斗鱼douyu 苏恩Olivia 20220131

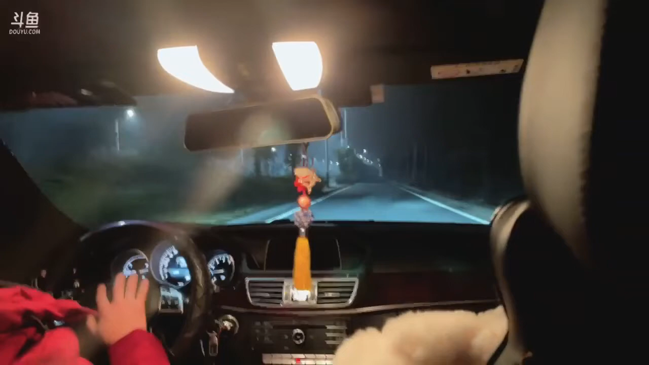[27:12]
这个路灯还挺恐怖的，这你都看到了，这灯光这么黑都能看到，牛皮！新年快乐！都怕我被帅哥拐跑了，我对帅哥没兴趣。